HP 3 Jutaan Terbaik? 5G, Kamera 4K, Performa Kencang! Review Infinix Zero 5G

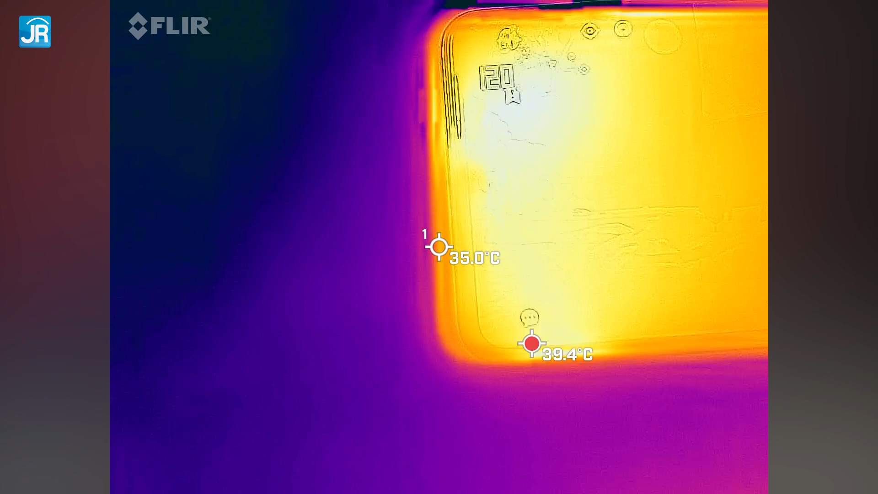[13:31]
On screen: spot 35.0°C
untuk suhu, di sini depan titik terpanas justru ada di area bawah layar dekat dengan port USB Type-C panasnya di kisaran 42 derajat Celcius di area atas layar, suhunya hanya mencapai 39 derajat Celcius saja sementara untuk di bagian belakang,
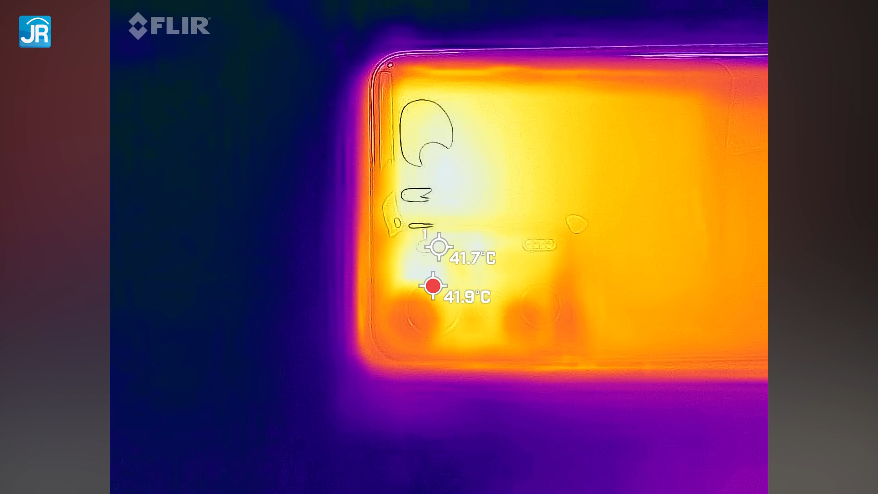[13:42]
area dekat modul kamera panasnya bisa mencapai 42 derajat Celcius belum terlalu panas sih, hanya relatif hangat saja panas ini terlihat bisa tersebar dengan cukup luas dengan area tengah di kisaran 38
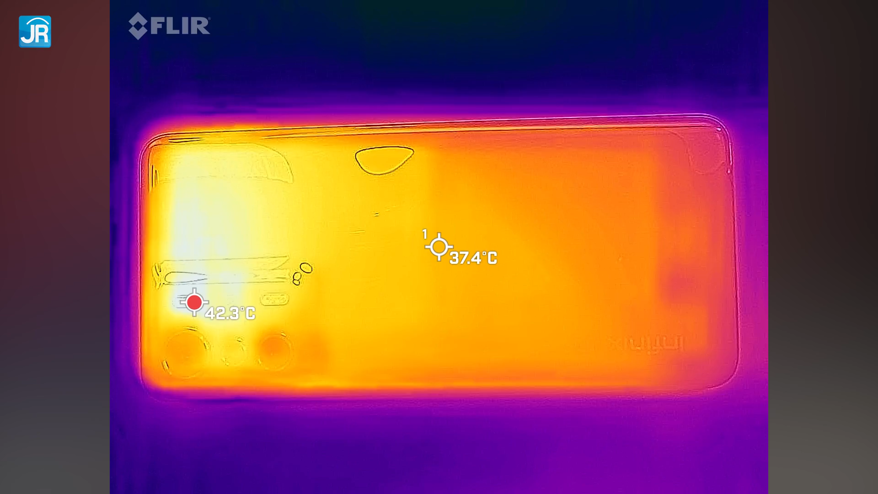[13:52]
On screen: spot 37.4°C
derajat Celcius kami coba juga memainkan game ini dengan fan grip untuk lihat apakah membantu hasilnya adalah,